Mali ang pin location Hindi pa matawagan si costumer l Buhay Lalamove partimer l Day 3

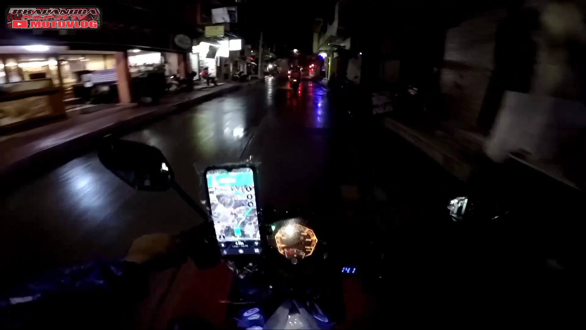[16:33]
Yung kaninang deliver ko nga pala sa Pasig to Valenzuela, dito sa may A.
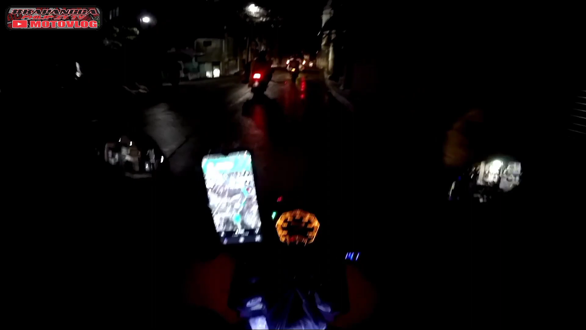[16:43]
Mariano, na-deliver ko na yon kasi umulan na malakas, kaya itinabi ko yung ano ko, yung GoPro. Kaya hindi ko na nakuha nung footage yung ano, yung pag-deliver natin doon. At yung nakakuha tayo ng ano, ng booking uli dito sa may Marulas, Valenzuela.
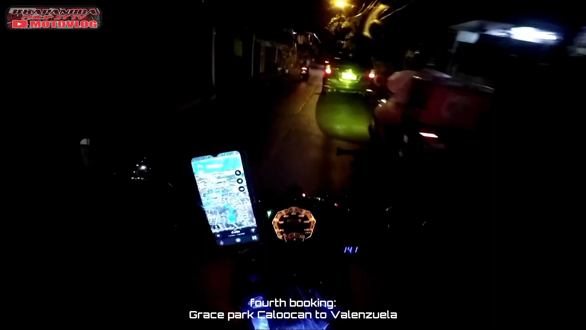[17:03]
Nakakuha tayo ng booking to Grace Park to Valenzuela uli. So bumalik tayo papuntang ano, papuntang Grace Park.
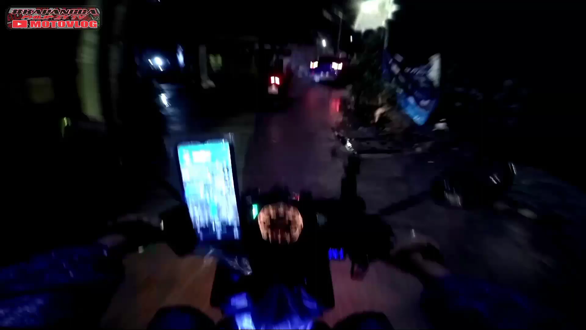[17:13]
And ngayon nandito na tayo sa Marulas.
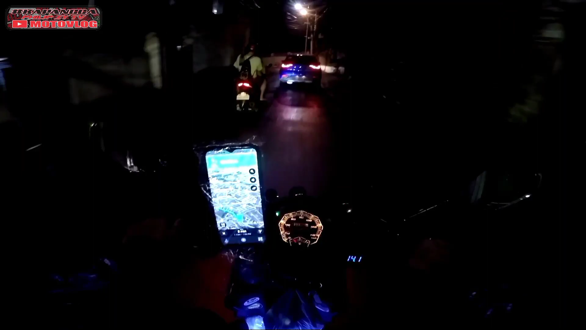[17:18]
Nakapagkabit na rin ako ng GoPro, kaya lang medyo maambon-ambon pa rin.
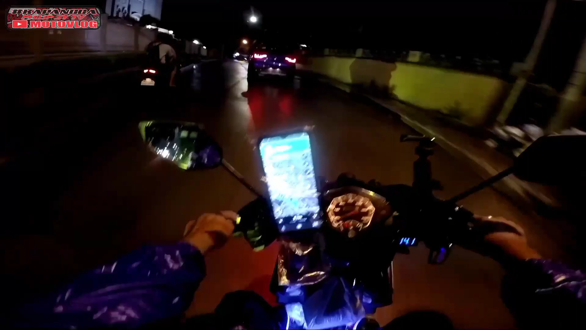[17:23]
So hopefully hindi lumakas para hindi na tayo magtanggal ng ano, ng GoPro. Pulburon daw itong daladala ko. So samahan nyo lang ako mga Kapangga, okay?